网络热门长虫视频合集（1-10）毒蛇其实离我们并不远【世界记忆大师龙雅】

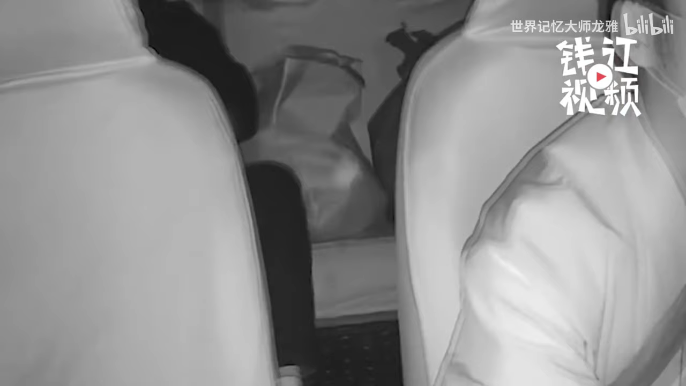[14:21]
这条蛇确实是银环蛇啊，小伙子养银环蛇带出门盖子都没盖好，